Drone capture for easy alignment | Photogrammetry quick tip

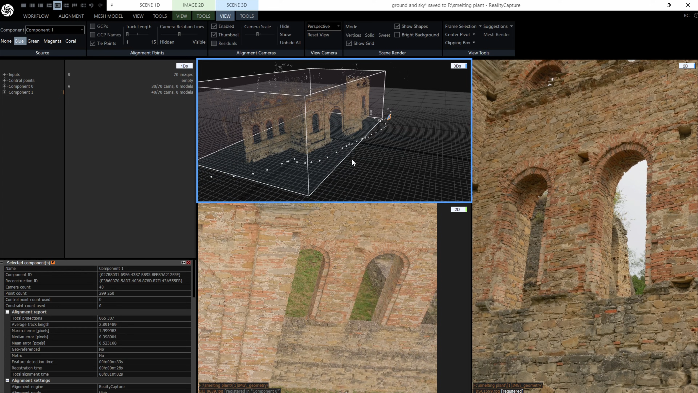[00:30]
ground now the reason that they're not aligning is these pictures are one from the ground and one from the sky are about as similar as it gets in this data set and the software has to find tie points there so
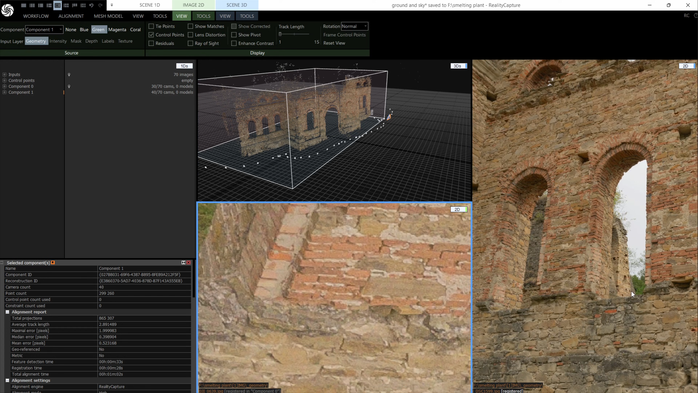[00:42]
that's actually the same bit as that and you can see they do not look alike at all so
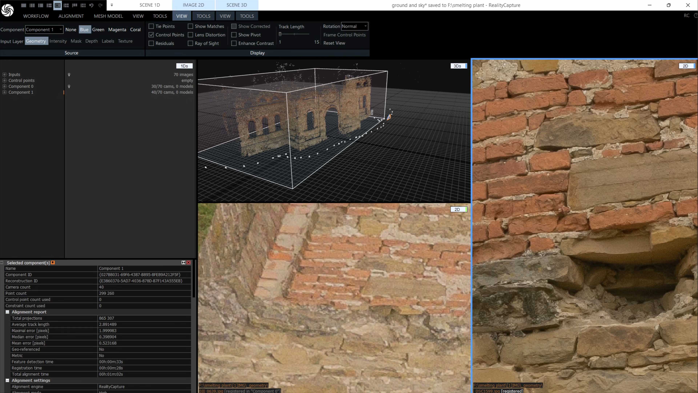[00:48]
how do you fix it well when you are capturing hang on I'm just going to go to another data set of the whole front and there you can see now what you need to do is when you fly your drone
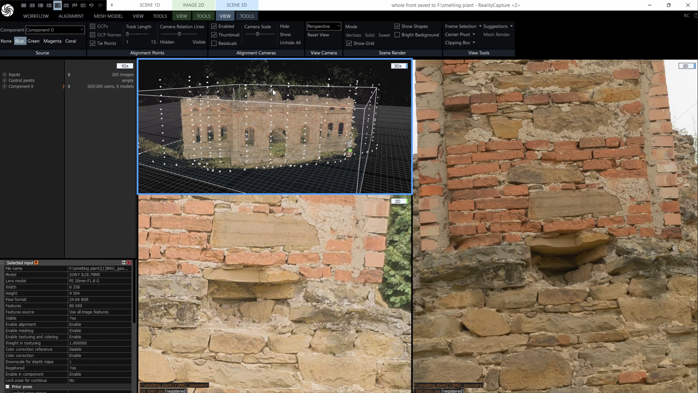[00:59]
is you fly it right down to the ground with loads of images in between so everything ties together and here you can see two images from near here one is a drone image actually on the left and this is the
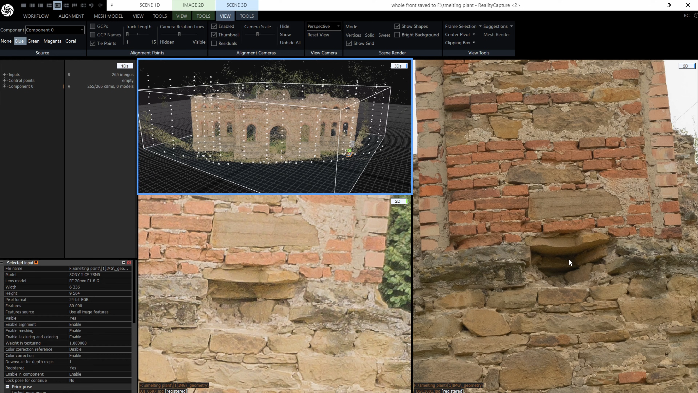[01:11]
ground image and they look the same so if I turn on go to image 2d view and show matches you can see that the software can actually find
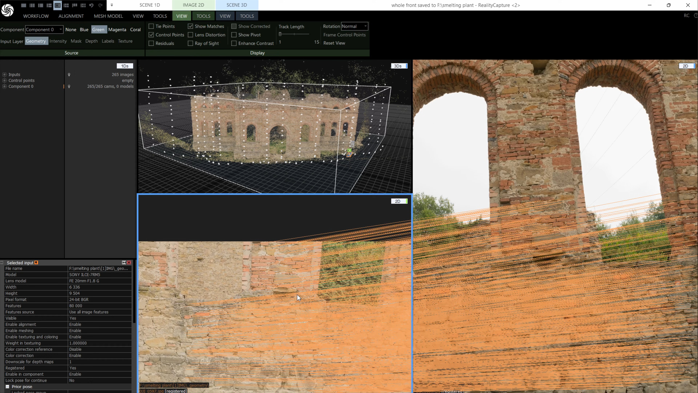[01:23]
lots and lots of stuff which is the same and so it all ties together and all my ground images and all my drone images are in the same component thanks very much for watching and goodbye